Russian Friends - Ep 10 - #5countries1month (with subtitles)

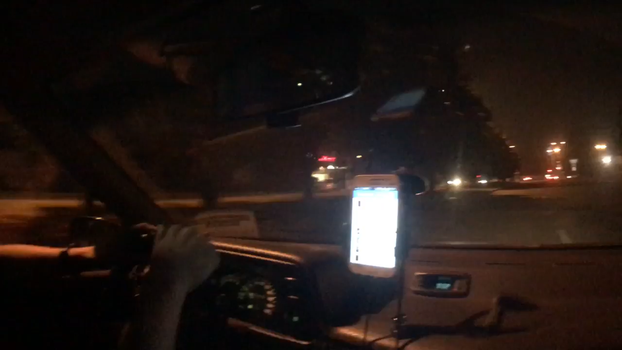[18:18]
Mikhail offered to drive me back to my apartment after the rest of our party left us. While I sat in his car,